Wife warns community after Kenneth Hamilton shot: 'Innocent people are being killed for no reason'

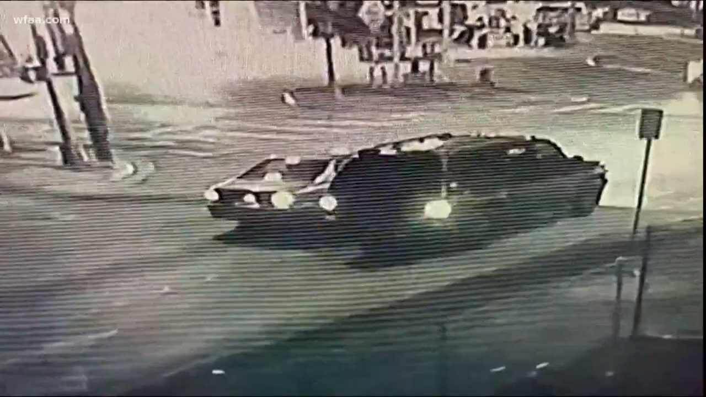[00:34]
Surveillance video shows the suspect pull up, stop and drive away. Innocent people are being killed for no reason at all.